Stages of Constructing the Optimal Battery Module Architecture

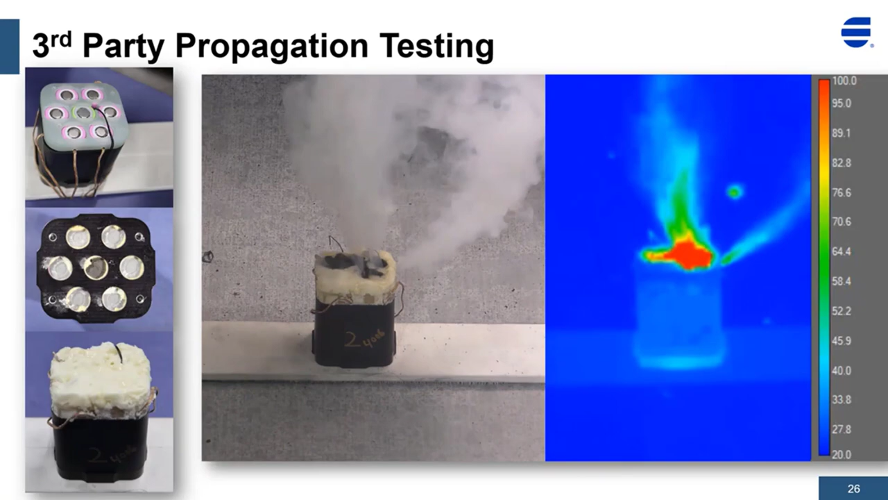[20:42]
This video is showing a side-by-side view of a cluster, a cell cluster, and you can see from the thermal imaging on the with the infrared camera on the right, you can see the quick thermal dissipation after the initial explosion to prevent a prolonged fire.